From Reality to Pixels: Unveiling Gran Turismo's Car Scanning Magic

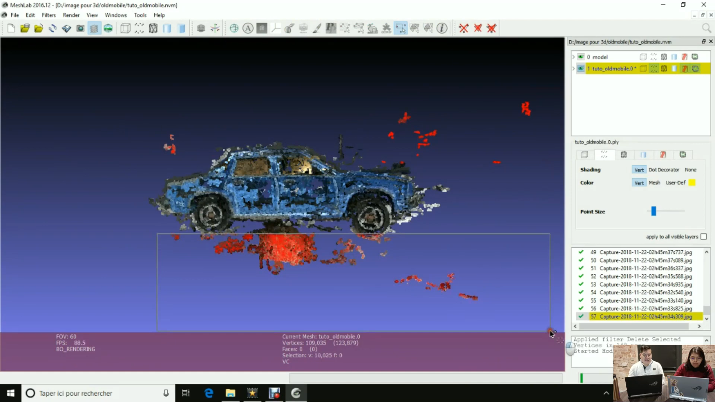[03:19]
And this technique divides in two phases.
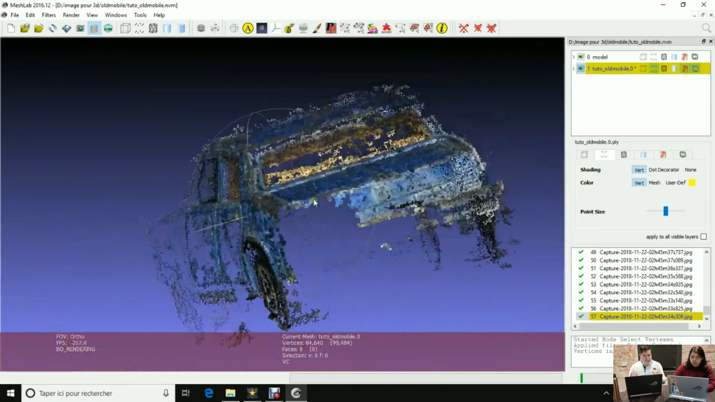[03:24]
One is the Polyphony Digital used a technique called Structure from Motion, SFM,
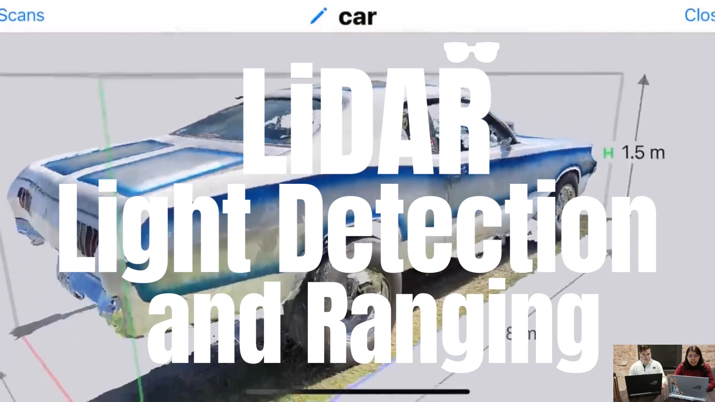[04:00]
It is a more advanced scanning technique that uses laser pulses to create a 3D model of the car's exterior.